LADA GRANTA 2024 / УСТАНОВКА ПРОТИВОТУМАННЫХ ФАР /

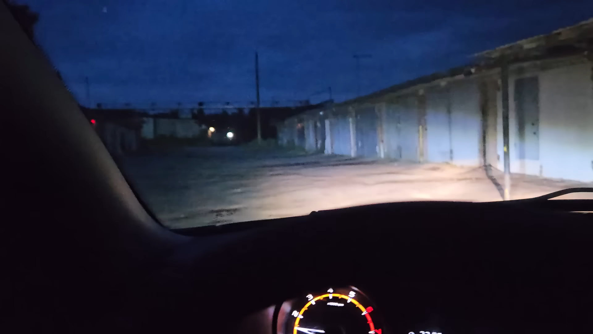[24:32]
Так, ребят, смотрите. С ними и без них. По бокам ничего не так, гаражи все видно, ребят, смотрите.
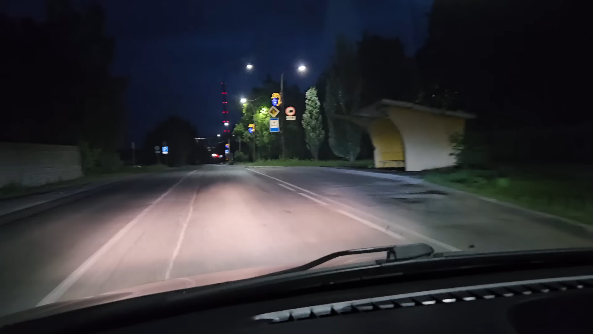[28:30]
Ну, дальний нет. Смотрите, ребят. Сейчас посмотрим, ребят, моргет, не моргет там, блядь. Точно. Где понизить будет нижний. Да вообще, ребят, блин, все, обочину все видно. Вообще шикарно. Ну, ребят, напишите свои комментарии. Напишите. Ну, моргет, не моргет, это все проедем.
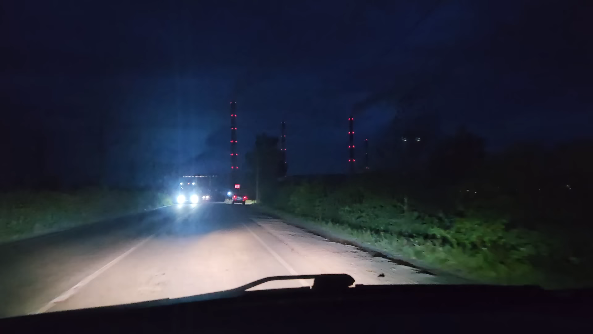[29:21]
Да, реально приятно, когда такой свет. Еще белые поставлю, что-нибудь, лампочки. Чтобы не отличались, да. Ну все, ребят, спасибо огромное, ребят. Ссылочки, еще раз говорю, оставляю в описании, ну, там, где я покупал это все. Все, провода, все подошло, все, вообще. Переходите, подписывайтесь. Ребят, ну, смотрите, еще раз. Видите, сейчас поворот, вот, ребят, смотрите, вхожу в поворот. Вообще, капец.